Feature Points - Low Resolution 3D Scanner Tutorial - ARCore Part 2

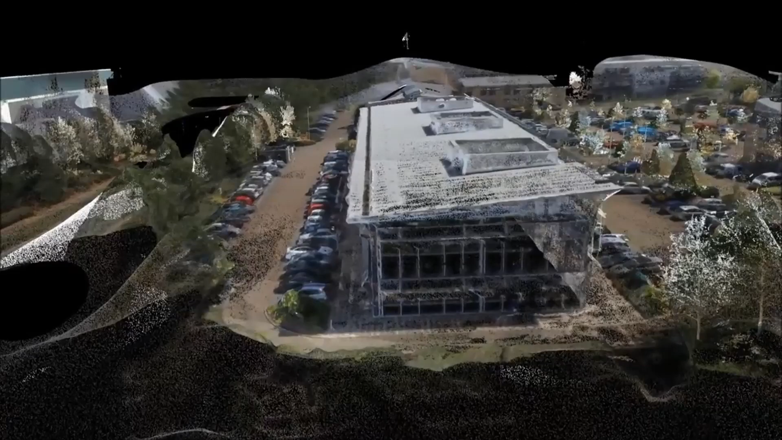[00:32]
Point clouds were really important for 3d scanners but more recently they can be produced by an RGB camera alone.
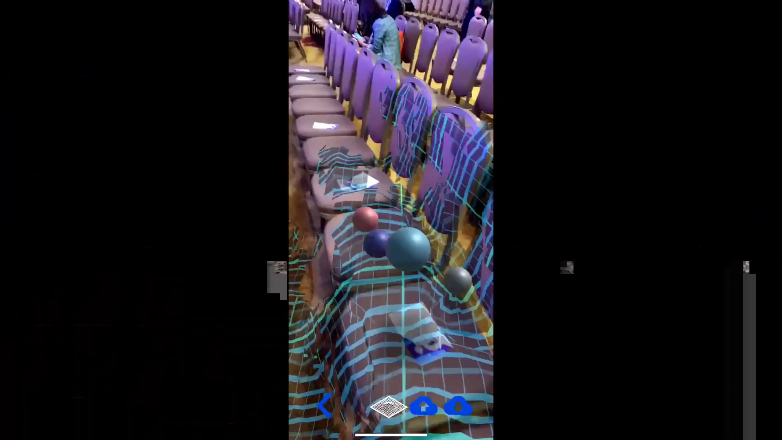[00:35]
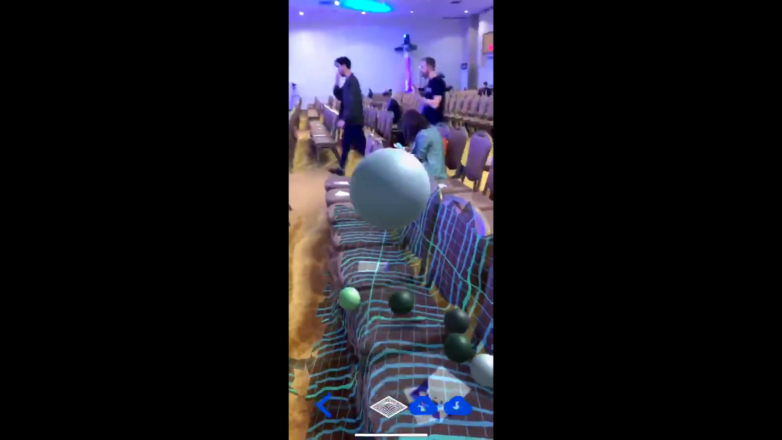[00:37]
They are really important especially when doing SLAM techniques. SLAM is simultaneously location and mapping.
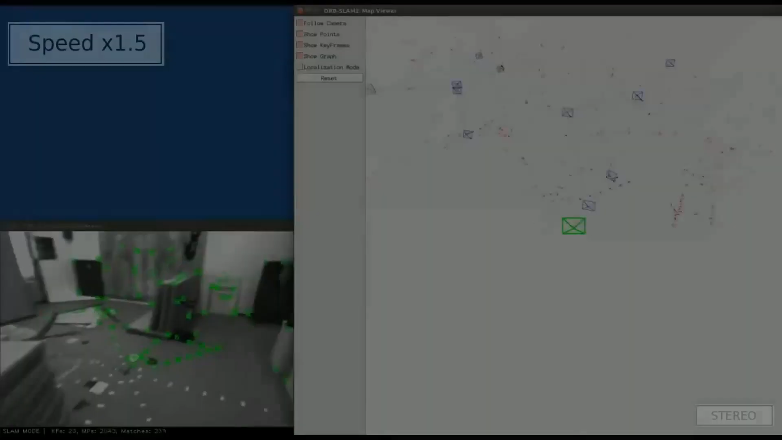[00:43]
There are many algorithms that do that and their purpose is to map the area around you and also locate the camera inside it.
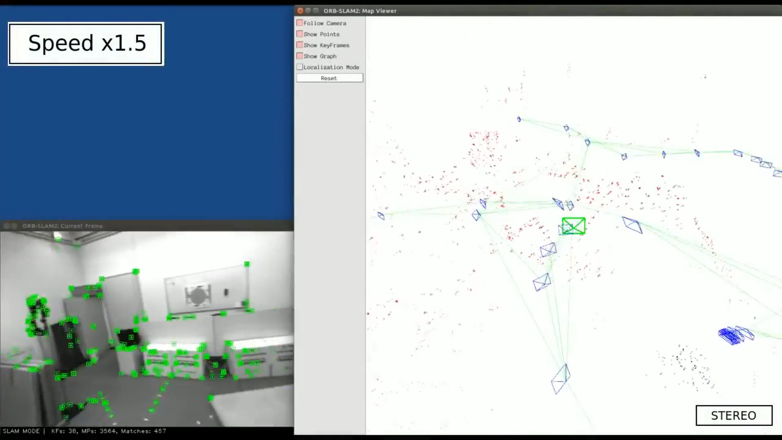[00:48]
It's basically what ARCore does, what HoloLens and MagicLip do or even your intelligent vacuum cleaner.